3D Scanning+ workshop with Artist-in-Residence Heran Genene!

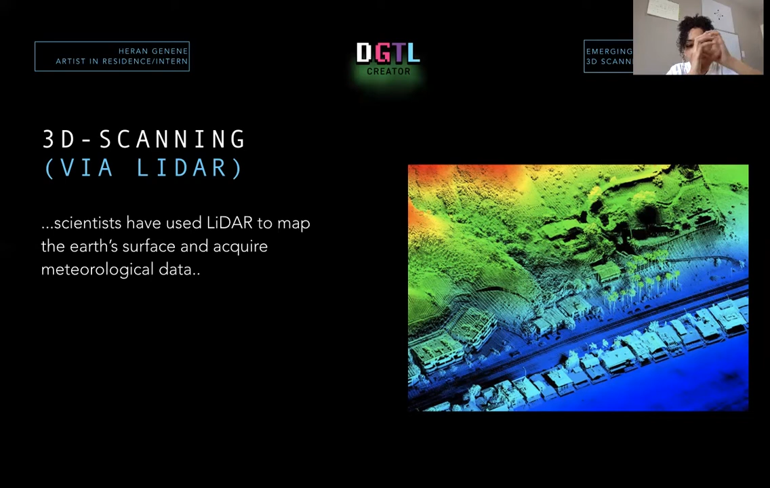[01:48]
something that looks like a little camera and it's like on a huge tripod. But I'm like 99% sure those are LIDAR scanners. But it's increasingly being used on consumer devices like self-driving cars, augmented reality gadgets, smartphones of course, and even like vacuum cleaners. And I'll just take a moment and think to yourself why each of these items would require a LIDAR technology.
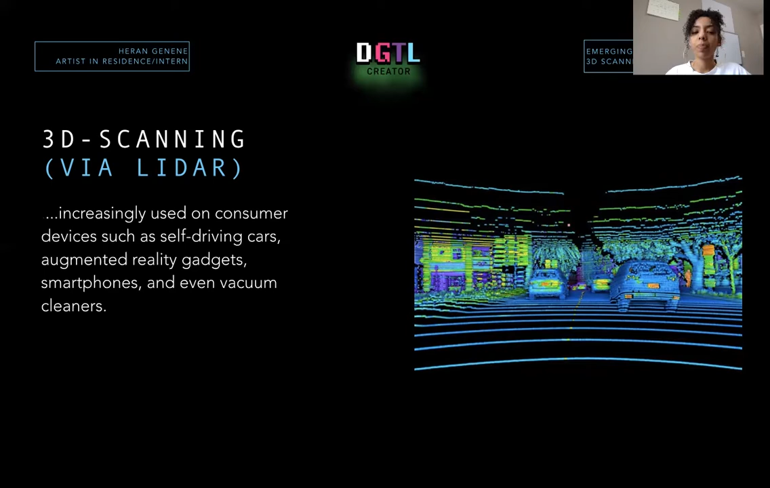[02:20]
Like what, why do you think it needs to sense and detect 3D objects in front of it accurately? Anyway, should have talked about this at the beginning, but what does LIDAR stand for?
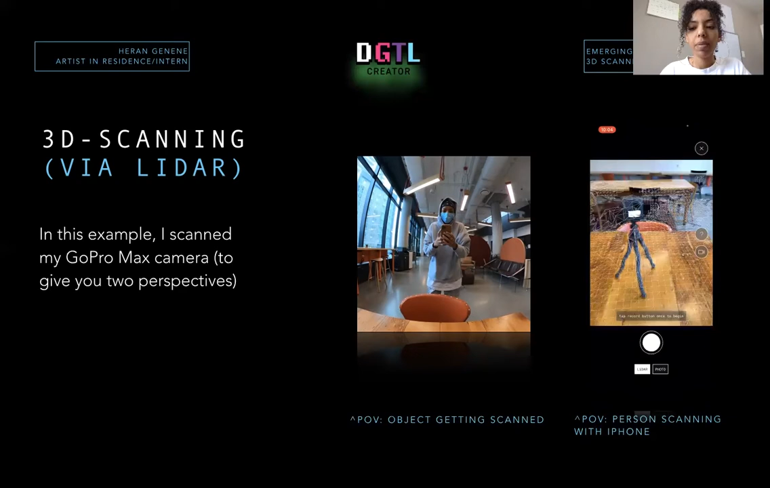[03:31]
But there you go. The scan button is on. And as you can see, it's trying to read the surface and create what's called a mesh.
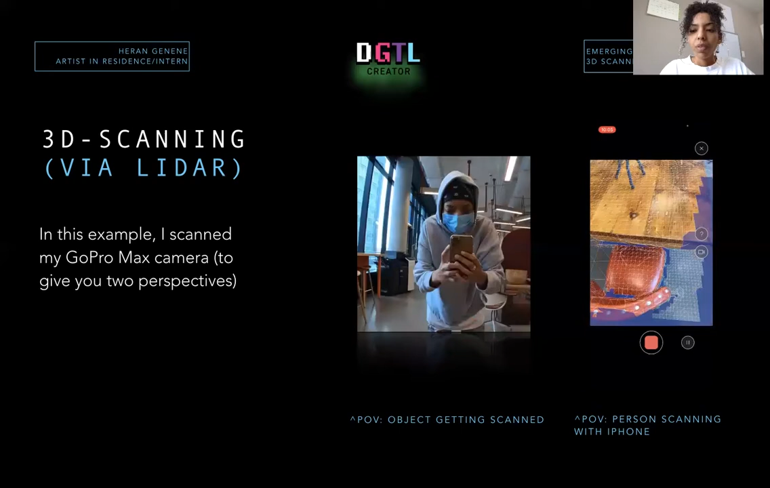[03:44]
Clearly, my phone can capture like the floor quite a distance away.
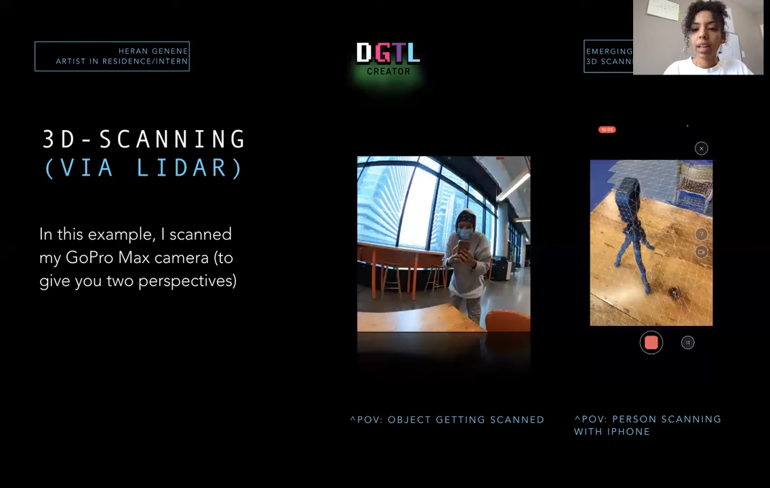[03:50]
The walls. And see how I'm navigating around it.
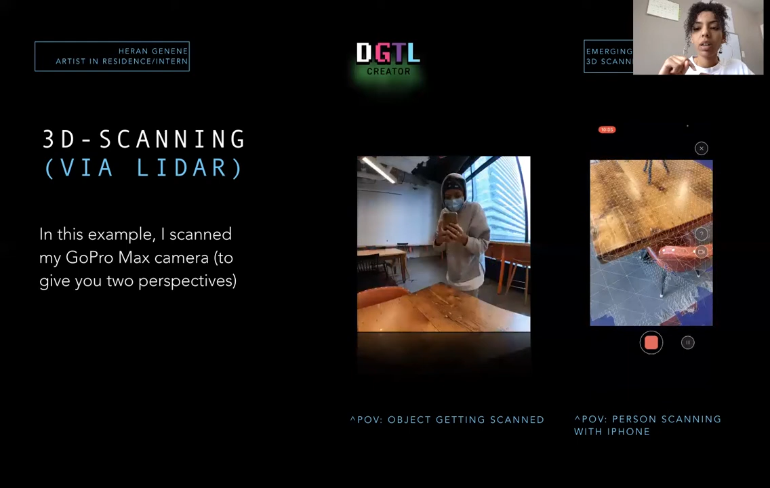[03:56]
You have to completely cover as much size and angles of the object as possible.
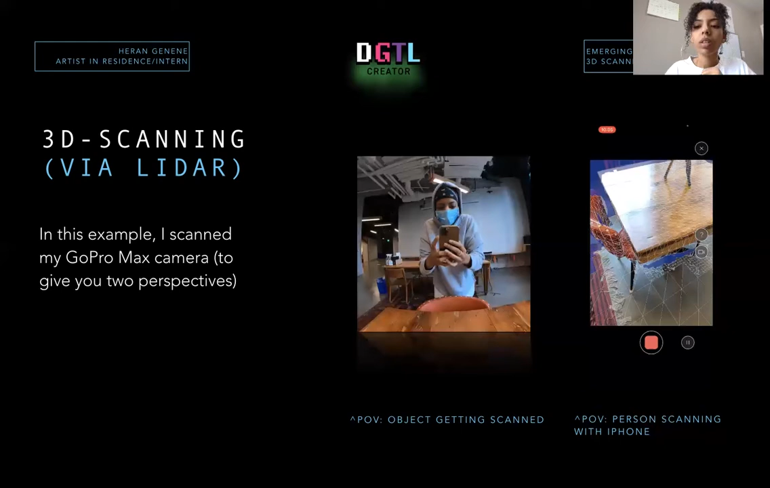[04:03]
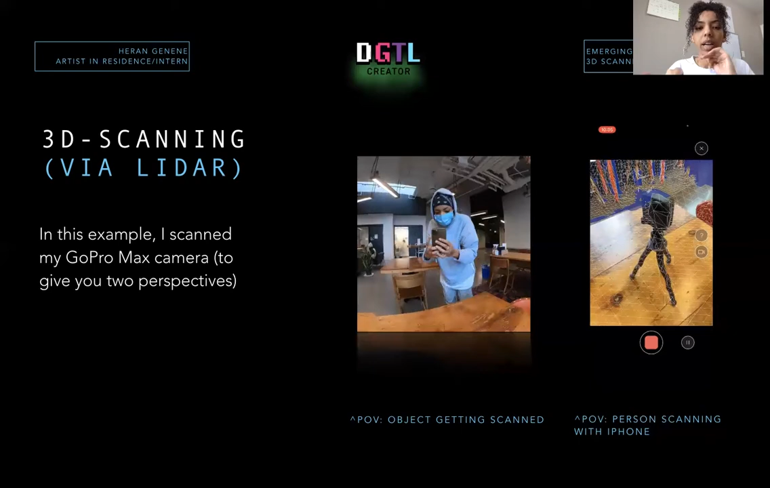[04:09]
This is kind of simultaneously what's happening.
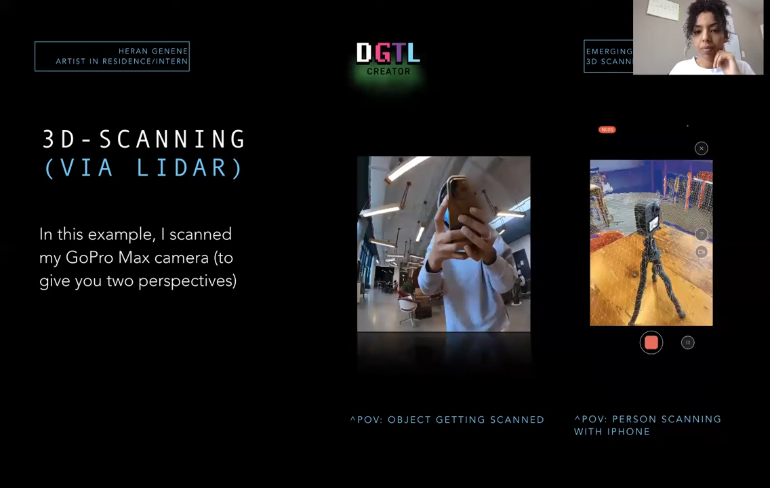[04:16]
And if you look closely, you see that LIDAR scanner working on my phone right there?
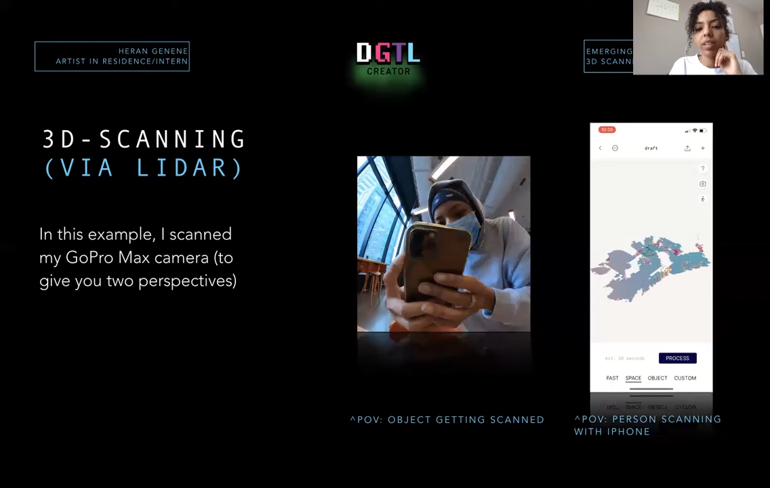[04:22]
That little flash? It's kind of cool to see it from the object point of view. Anyway, on the right, again, that's the rendering page. And do you see the green movement happening? That's pretty much the pathway in which I was circling the object. It's like processing.
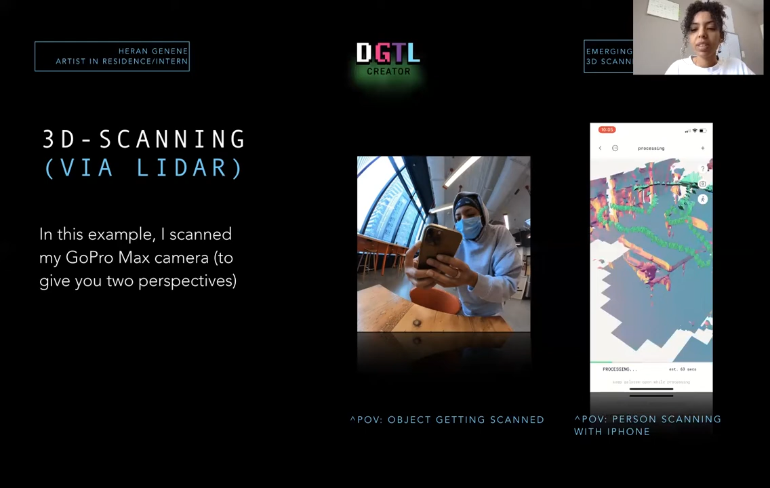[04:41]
And as you can see, the process is pretty quick, like 63 seconds. Actually, it's kind of long, but let's move on. And now here is a complete 3D asset. This is exactly what the end result is. So 3D files are known as OBJ files, as in like object, or FBX. There are a few more, but those are the two main ones for now.
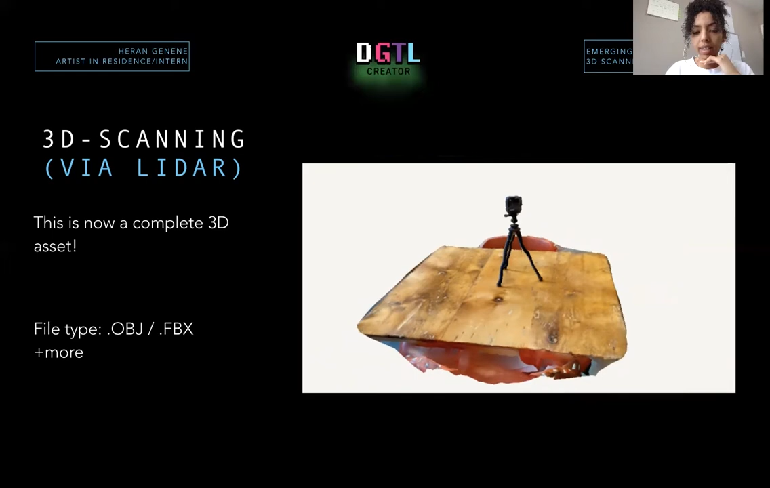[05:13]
And like I said, this is the final product. I mean, what you're seeing here now is still a video of it.
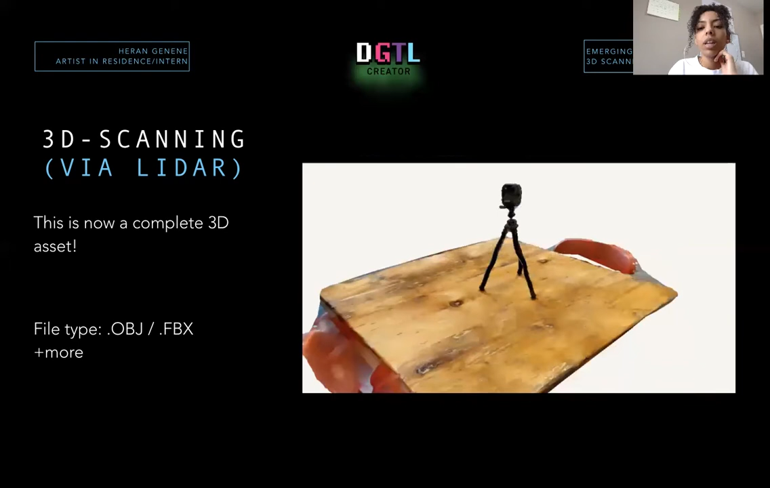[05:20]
But if I brought the file into a 3D modeling software, it would show up as a 3D file. Okay, so I want to go back and touch on point cloud a little bit because this is just another way in which you can 3D scan without having to have these LIDAR scanners on your phone and stuff. Because, you know, your front camera uses, you know, augmented reality filters that the iPhone term true depth camera.